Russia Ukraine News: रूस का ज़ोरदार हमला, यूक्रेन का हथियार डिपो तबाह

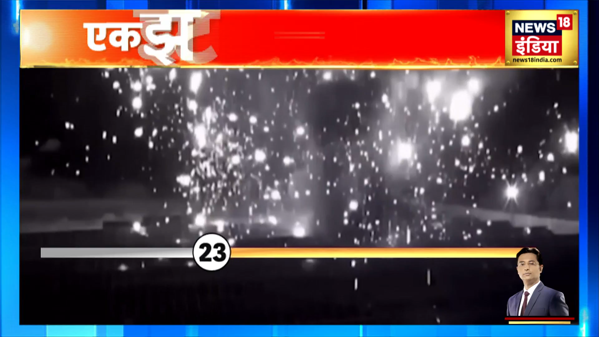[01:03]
धमाका हुआ युक्रेन ने इस हमले के अलग-अलग एंगल से बनाए वीडियो जारी किये जिसमें सोलर प्लांट पर धमाका
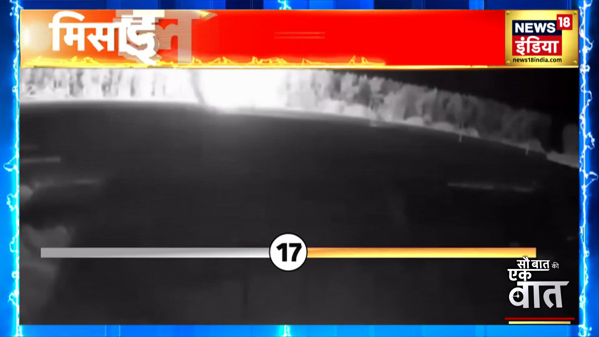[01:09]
होते ही जबरदस्ट चिंगारी उठती दिखी बताया गया कि इस हमले से प्लांट पूरी तरह ध्वस्त हो